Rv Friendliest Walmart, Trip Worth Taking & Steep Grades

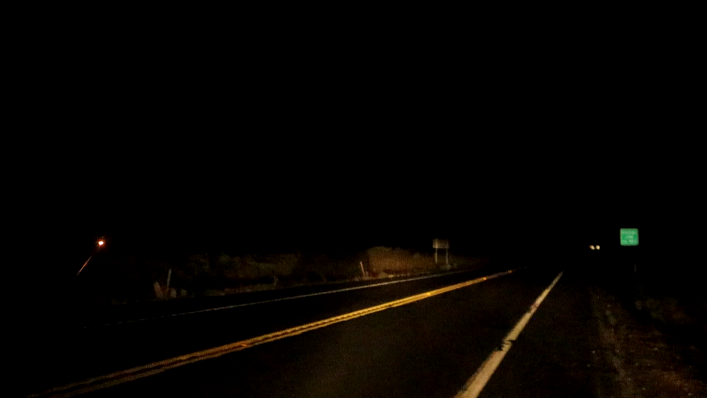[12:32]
Oops, this steep, windy path. I'm just going to take it slow. Definitely glad I'm not doing this during the day. So far, so good.
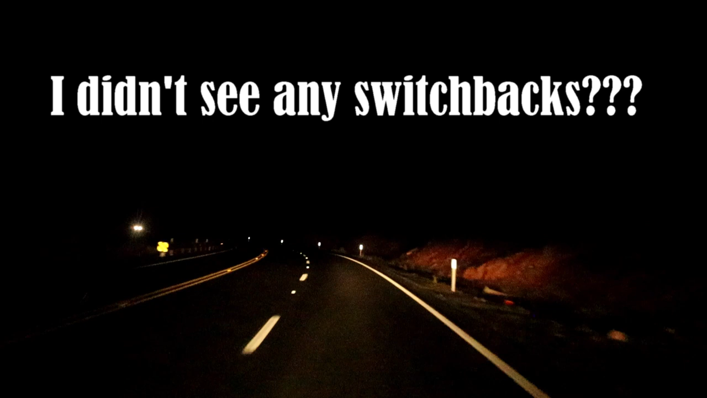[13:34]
Up here's the scenic view, but it's nighttime, so no point in pulling off there. So we must be almost at the top. Watch for rocks. Well, I thought we were almost at the top. Wow, it looks like they really cut into the mountain here.
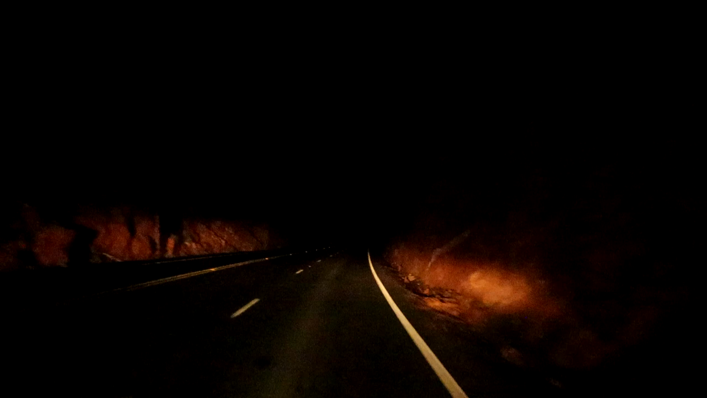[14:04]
I think this is it. Can't see nothing. That's a shame, but alright, right lane. Right lane ends 1,000 feet, yep. So now we're gonna go, I think this is, it's flat up here. Elevation 6,000 feet, so not too bad. Oh, is there more? Okay, this is where
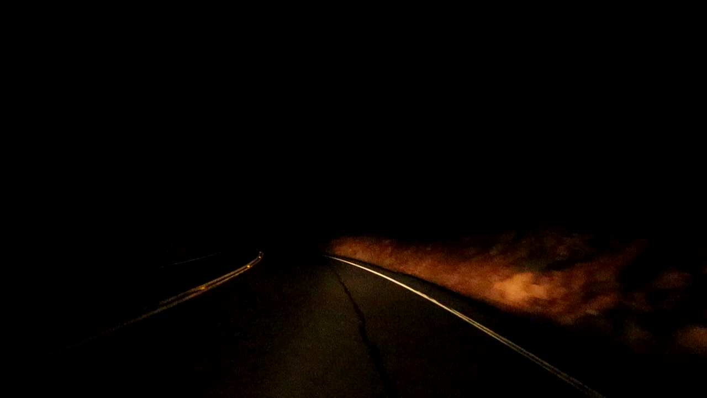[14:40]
the extra lane ends, so it should flatten out here somewhere, maybe. Oh, my ears just popped. Okay, maybe we're at the highest point now. Yep, this is it. Okay. Awesome. We made it. And Panda didn't get too hot. I was worried about that. Because I've done a mountain before and Panda has gotten hot, but it's usually during the daytime.
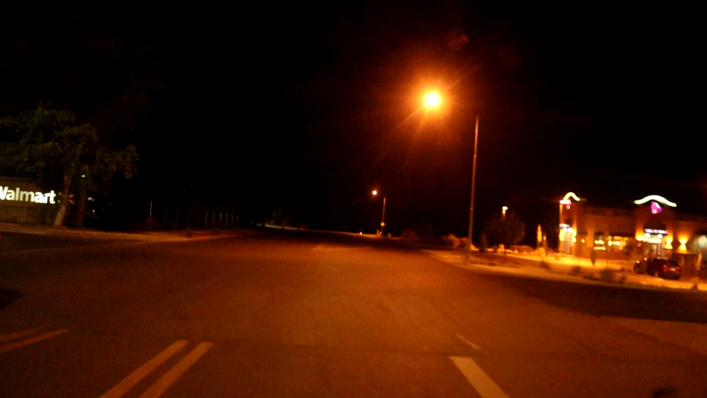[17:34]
Take the next left, then you'll arrive at your destination. Thank you, Bev. Which is Lake Powell. That's where we're going to be going tomorrow, but we need to do some shopping. And it's nighttime, so I'd rather not go to our destination. Oh my God, look at all the RVs. My goodness, it's like RV City.